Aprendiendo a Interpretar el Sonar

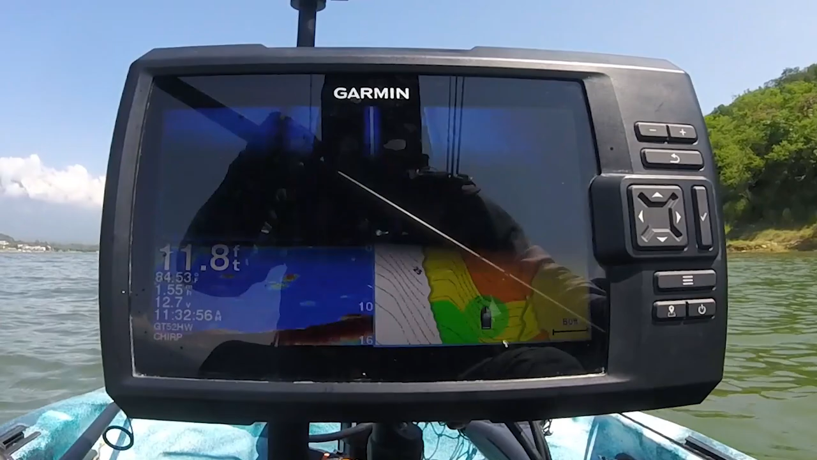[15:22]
On screen: depth 11.8 ft
Deben de ser unas bardas que están aquí hundidas, son tres bardas. Y debería de pasar dos perpendiculares y una horizontal. Ahorita vamos a ver. Ah, miren, creo que ahí están. Que viene siendo las marraneras, se les conoce. si alcanzan a ver, esta es una barda.
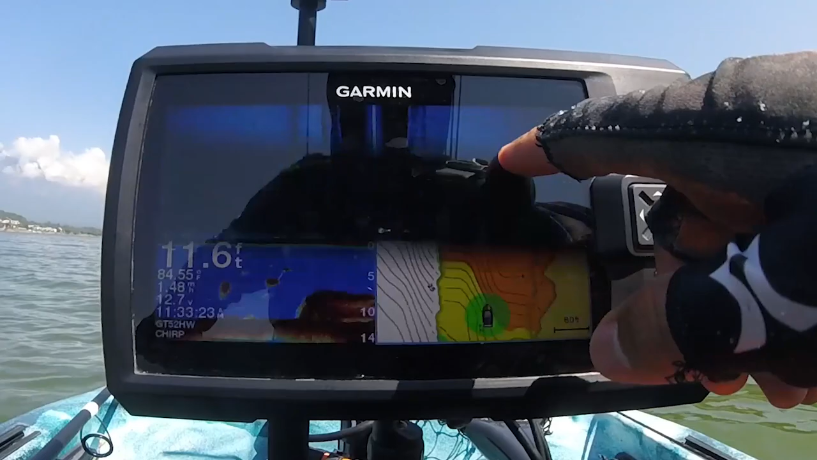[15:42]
On screen: depth 11.6 ft
Esta es una barda que corre así y luego está la barda, la otra, que corre todo lo largo y ahorita se van a conectar con una tercera barda. Es como una estructura de una casa o un corral viejo, por eso se llama así las marraneras.
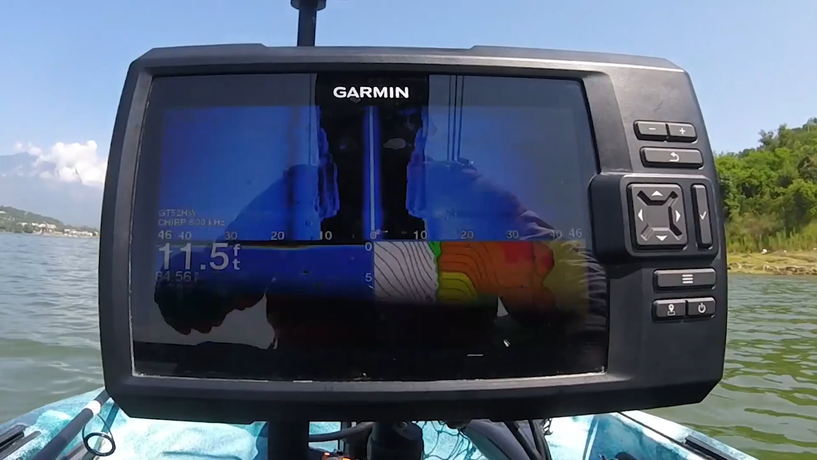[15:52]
On screen: depth 11.5 ft
Acá se ve algo de actividad también de peces.
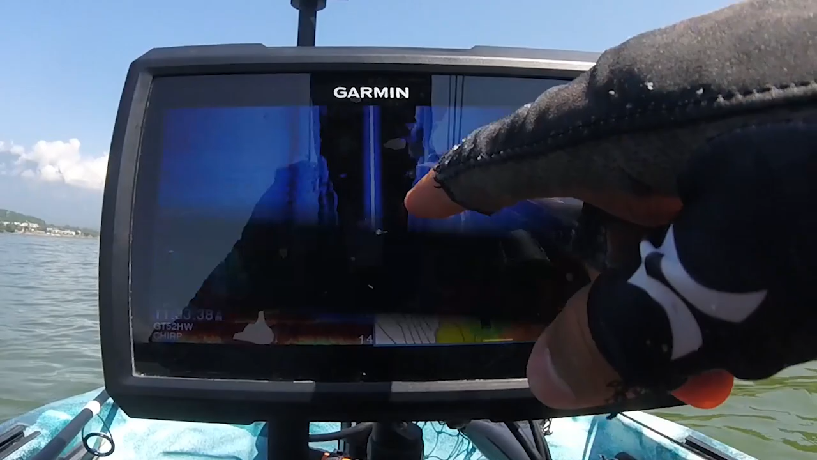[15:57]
Aquí sigue la barda derecha y aquí está la otra, la tercera.